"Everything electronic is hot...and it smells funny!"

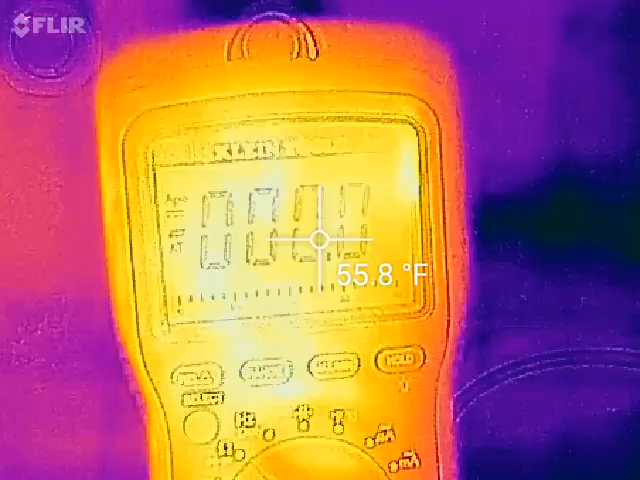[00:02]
On screen: spot 55.8°F
We'll see if I can catch this on the FLIR. This is hooked up to an amp clamp. One millivolt is one amp, so I'm going to hook the battery up,
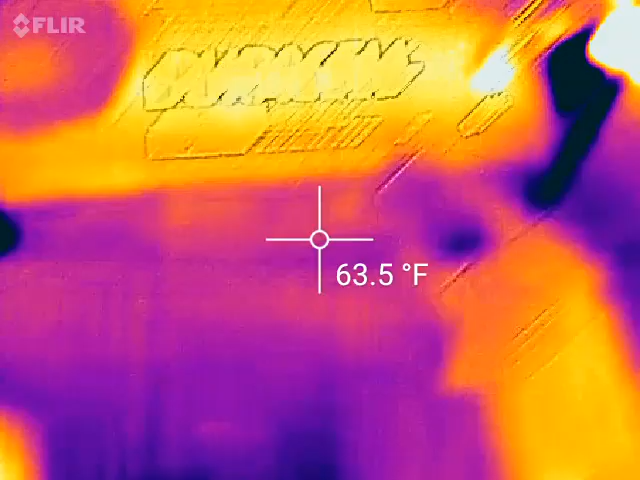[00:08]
On screen: spot 63.5°F
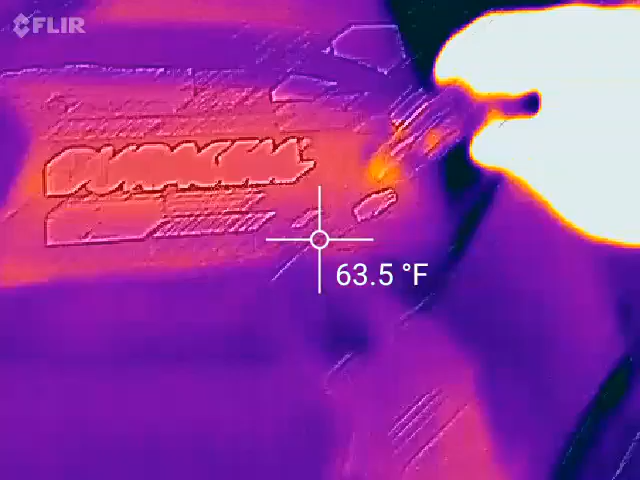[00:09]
On screen: spot 63.5°F
I'm
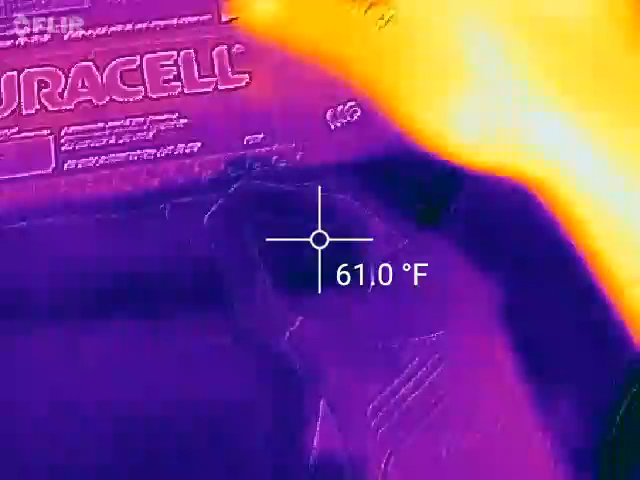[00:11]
On screen: spot 61.0°F
going to put the amp clamp on the negative,
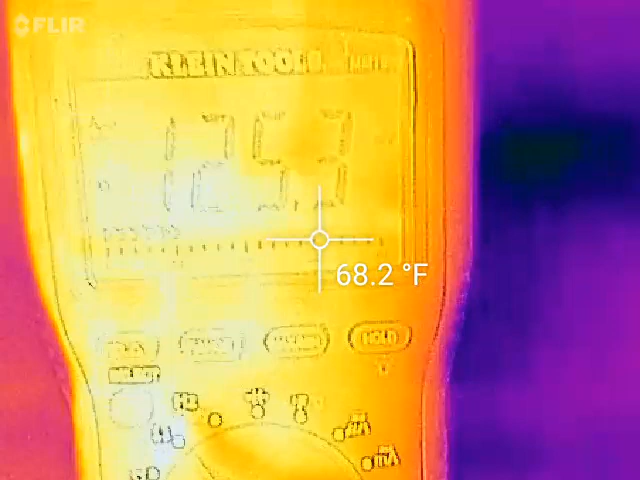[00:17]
On screen: spot 68.2°F
that's correct, you see 123 amps of current draw with the car turned off.
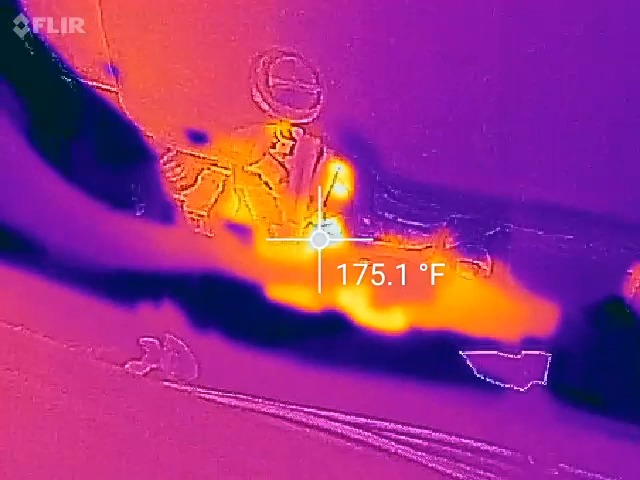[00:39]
On screen: spot 175.1°F
Let's look here, and that is a direct short internally in the alternator as I already tested the cable integrity with the cable off, hooked it back up to make this quick video.
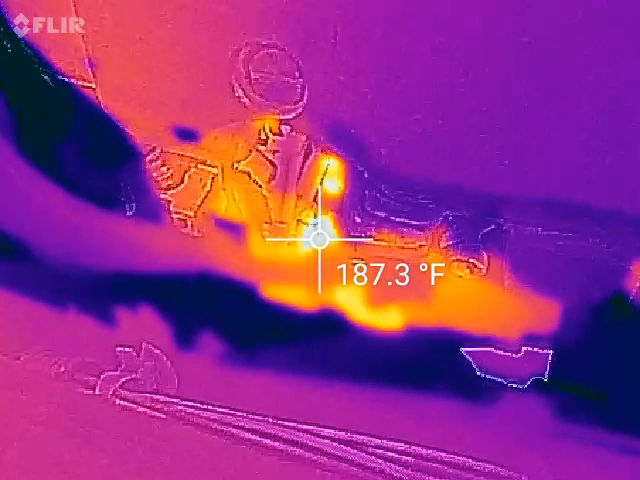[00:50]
On screen: spot 187.3°F
Almost 200 degrees in 50 seconds, over 200, all right, we're going to disconnect this and be done, but this is the alternator for the dead shorts.